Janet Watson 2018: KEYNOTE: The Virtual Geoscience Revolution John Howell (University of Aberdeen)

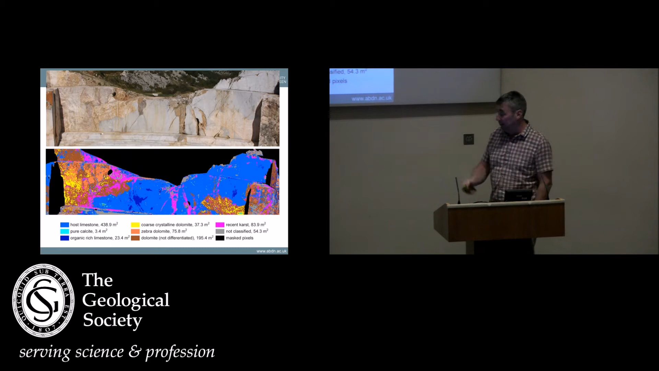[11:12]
And because you can then map it like this, you could quantify it, you can press a button and it'll tell you that a certain percentage of this cliff is actually made up of zebra dolomite, whatever zebra dolomite is. So... so that's pretty cool. So that's kind of... that's adding to our... adding to our ability. The other thing is that I like big cliffs. You know, we... we... the geology we want to look at is seismic scale.